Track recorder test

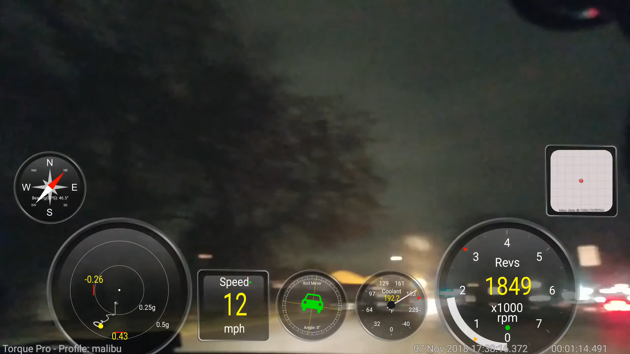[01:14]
So it's like a dash cam. Don't bore you up. There you go.